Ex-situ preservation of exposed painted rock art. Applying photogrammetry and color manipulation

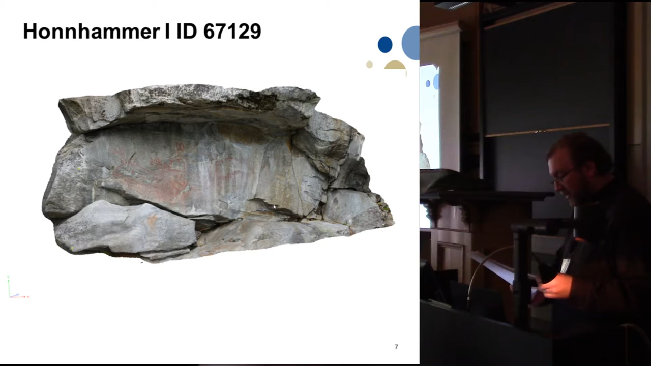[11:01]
The processed image resulted in a high resolution model with around 170 points per square centimeters. This example is a snapshot of the finished model with the original texture from the original photographs.
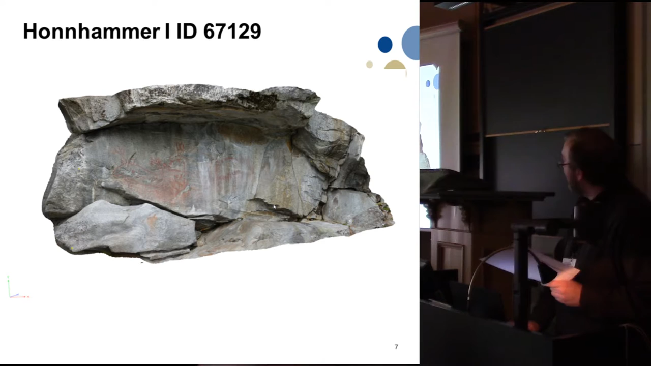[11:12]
Using D-Stretch, we were able to manipulate the exported texture and import it back to re-texturize in Photoscan.
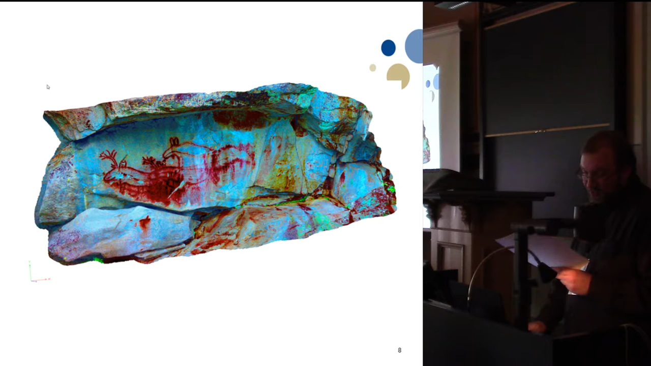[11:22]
This example shows a snapshot of the finished model with manipulated textures using color space LXX in D-Stretch.
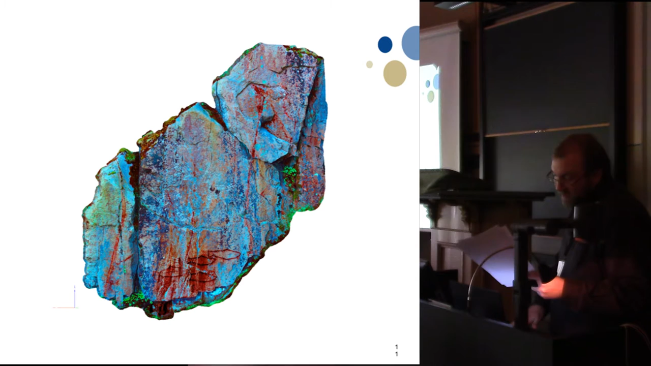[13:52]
using color space LXX in D-stretch. By comparison, in the model with manipulated colors in D-stretch, several vertical lines with red pigments is visible.
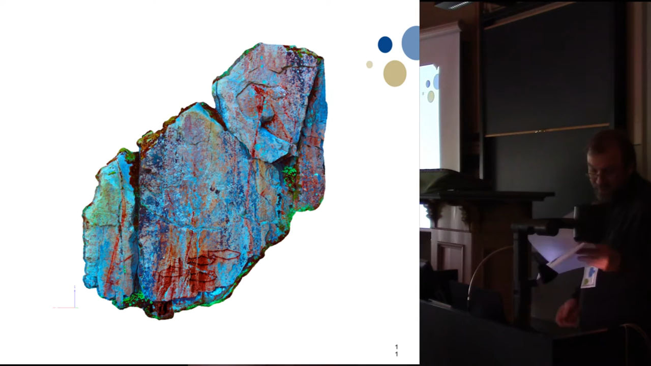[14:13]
One possibility is that they may represent fishing lines. We do not know.
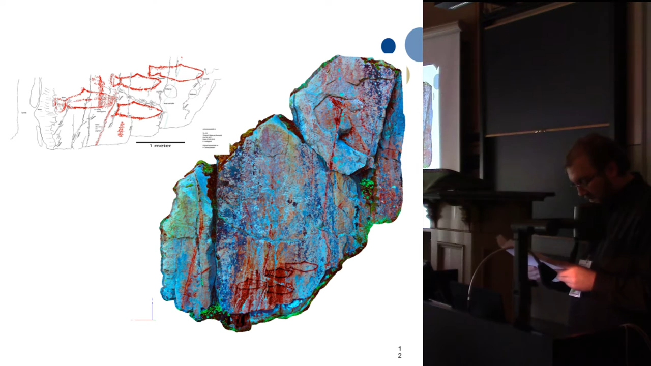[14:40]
This probably indicates that pigments have faded over the years. Fortunately, we were able to reproduce these faded lines using D-stretch.